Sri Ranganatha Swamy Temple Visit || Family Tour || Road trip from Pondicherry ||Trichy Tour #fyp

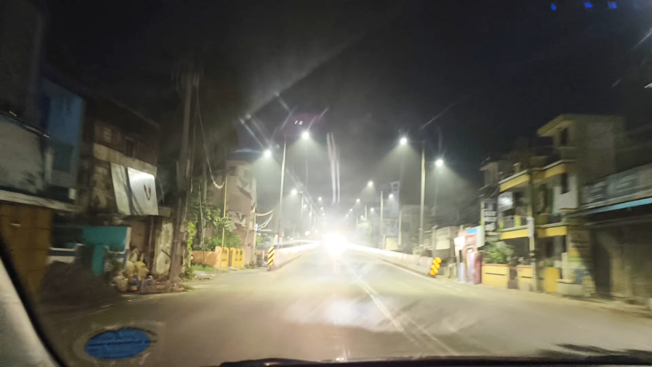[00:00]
Hello guys, welcome back to the channel. Hajur kasto hununcha? Asha gardachu pakkai pani thik hununcha, sanchai hununcha, ramrai hununcha ra hami pani ekdam sanchai ramrai chhau ra aaja hami jadai chhau Trichy.
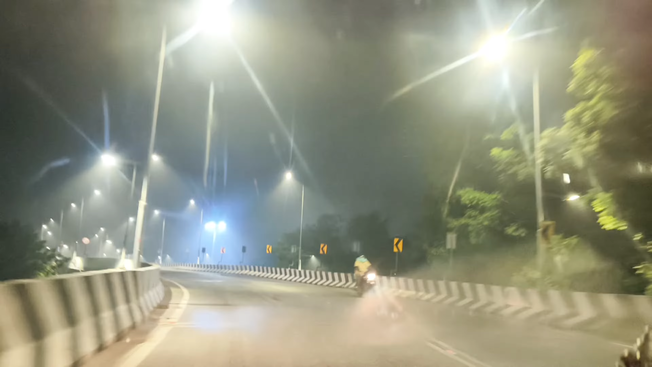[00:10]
Trichy ma chai hami family trip jadai chhau by road. Hajur lai ma agadi lagera dekhaunchu ke ke huncha, ke garchhau hami Trichy ma kaha janchhau bhanera video lai last ma hernu hola ra enjoy garnu hola. हामी चाहिँ पोन्डिचेरीबाट बिहानै 4 बजे हिँडेको त्यसैले अहिले अध्यारो अध्यारो नै छ